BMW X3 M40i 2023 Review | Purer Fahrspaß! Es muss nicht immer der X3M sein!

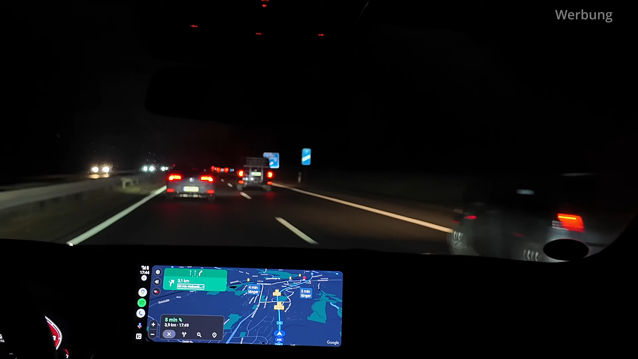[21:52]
Da hat er vielleicht 300 bis. Ah, der kommt nicht weg. Nee, nee, nee. Er versucht es. Aber er kommt nicht weg. Doch. Also macht schon eine Menge Laune der Wagen. Wenn man jetzt einfach auch Sport Plus mal drauf macht. Liegt echt gut, bewegt über 200 ganz locker. Macht super viel Spaß. Ja. Es ist dann immer so, wenn ich die Autos ein bisschen länger habe, dann schmelzt man so ein bisschen mehr zusammen. Und dann merkt man schon so, wie es dann richtig läuft.